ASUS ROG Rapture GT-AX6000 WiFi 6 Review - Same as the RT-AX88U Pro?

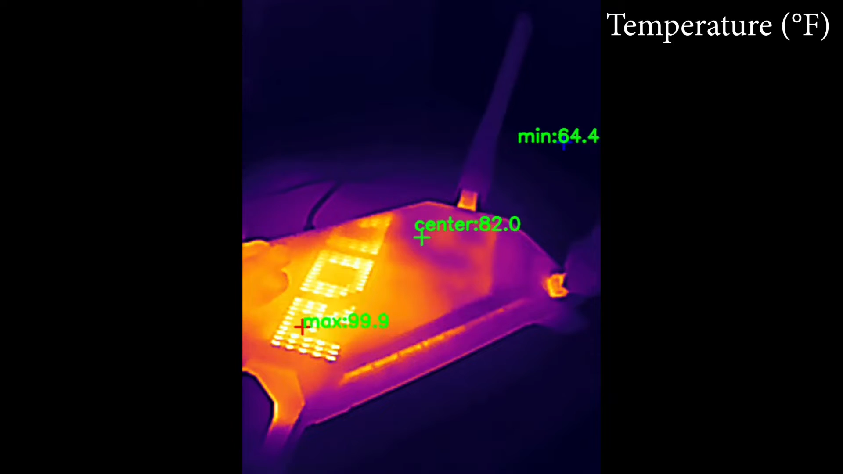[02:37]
On screen: max 99.9°F, min 64.4°F
There are also a few on the sides but is it enough to keep the temperature in check?
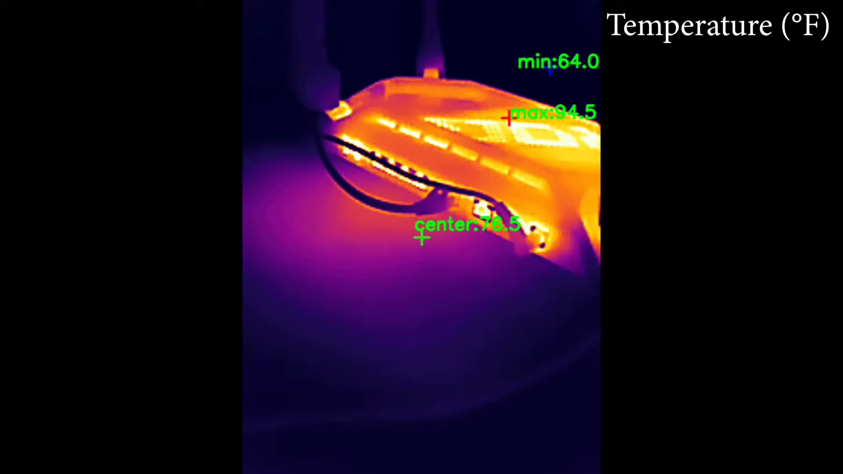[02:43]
On screen: max 94.5°F, min 64.0°F
I took a thermal camera and as you can see the results are decent, just make sure not to block the ventilation holes.